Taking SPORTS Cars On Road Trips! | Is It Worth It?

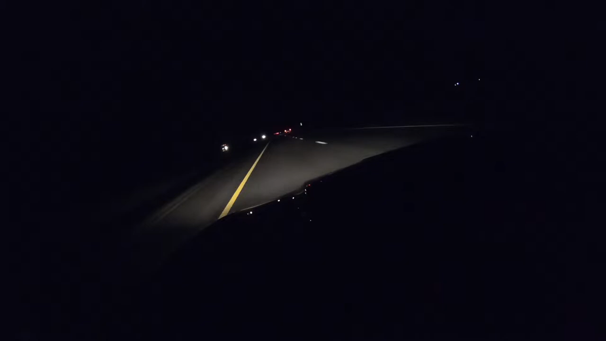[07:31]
Having said that, this is a 1SS with halogen. If you get an RS in the fifth gen, you get LED lighting, like a halo with a, I think it's an HID projector lamp in the middle. Don't quote me, I can't remember.